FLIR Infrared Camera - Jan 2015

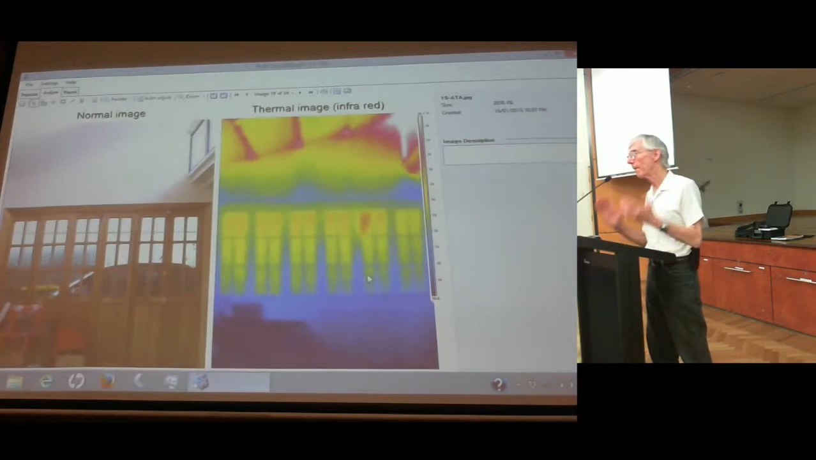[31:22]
Again, another picture showing that the thermal camera cannot see through glass.
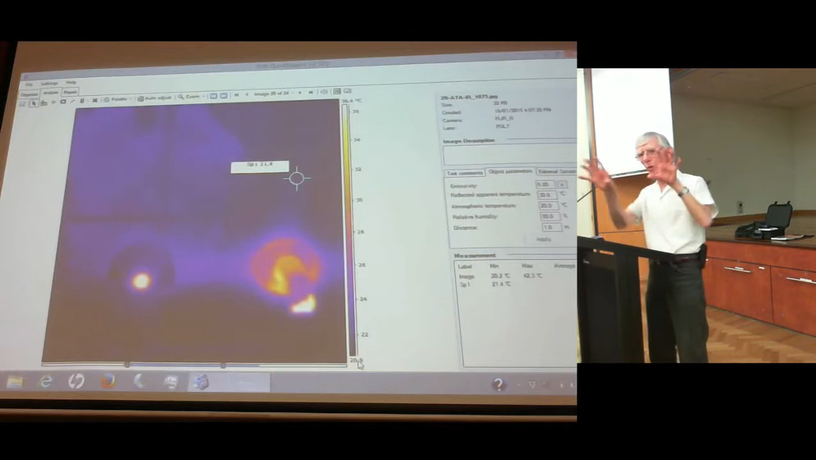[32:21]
and then took a picture of the outlet, the spout outlet, and this is the hot stuff of the actual tap itself.
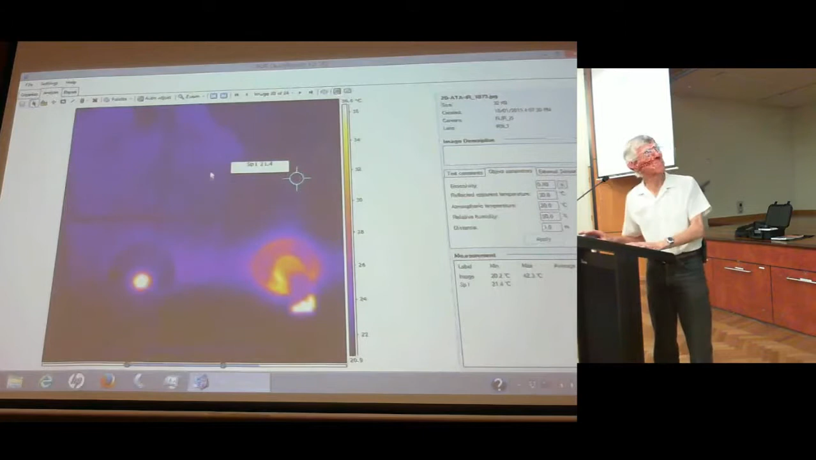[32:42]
So anyway, so I took a couple more shots, and I suddenly realised what was happening. These are glazed tiles, I cannot see a reflection in the glazed tiles at all. I looked, and I looked, and I looked, I could not see my image in those glazed tiles, but the camera picked up my reflection in the glazed tiles, and gave a confused picture. Because the first picture, the first time I thought, I thought, oh bugger, I've got a water leak, on the hot water line.
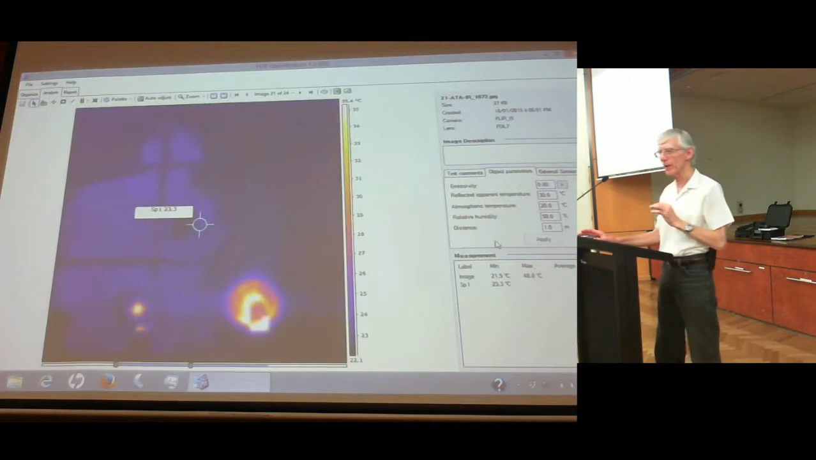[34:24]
I haven't found a house for termites in the test I've went out yet. Good. Yeah. Just another little, sort of a quasi-gimmicky shot.
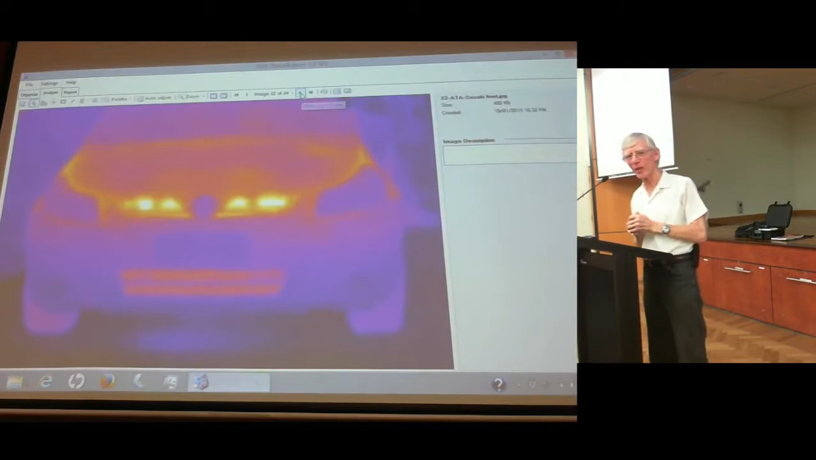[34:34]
I had to take three photographs to get to the front of my car, with the heat coming out of the edge in the bonnet, the heat using up in the bonnet, out through the radiator, you can sort of see all the heat from the car. But I did this after I'd read the top of the data specs about this new camera, because it does the edge effects and trims up the edges.
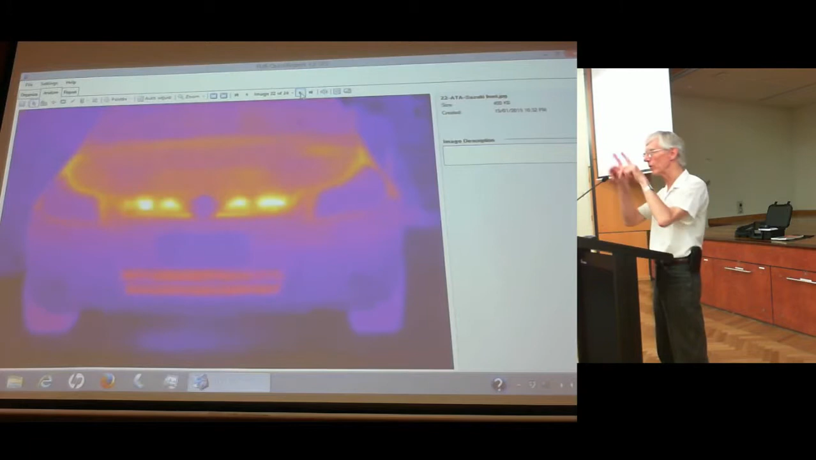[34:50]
There you can see the edges are all sort of soft and fuzzy. But this camera will do an image a bit more like that. And all of a sudden you've got the nice edge effects.
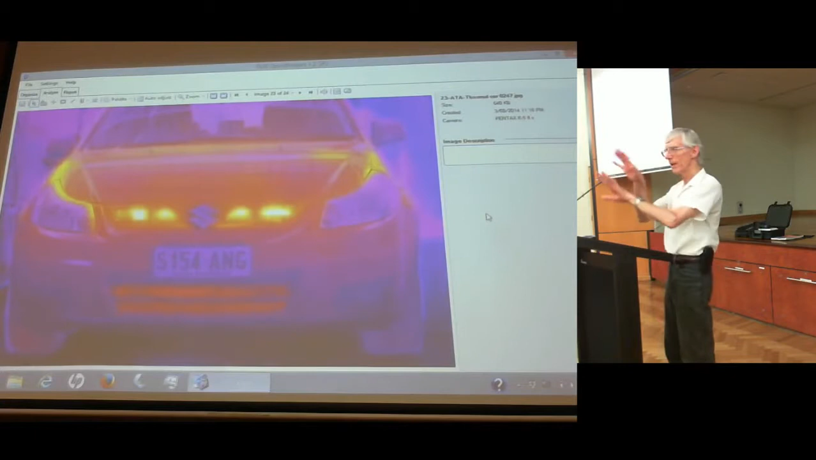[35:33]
So that's one of the real pluses for that new camera. Again, there was three pictures from the car. They'd stitch them together into Photoshop, remove the thermal picture into Photoshop, layer them over, re-change the scales so that everything lined up nicely. If it wasn't a two minute job, that'll do it in 30 seconds, so the thermal camera will do that nicely.
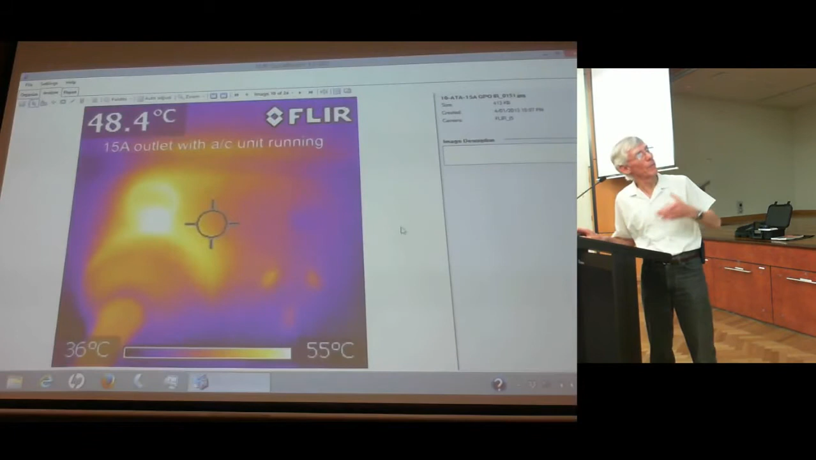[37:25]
On screen: spot 48.4°C, scale top 55°C, scale bottom 36°C
and then it'll let you do a report, give you details, submit it, print it out, etc.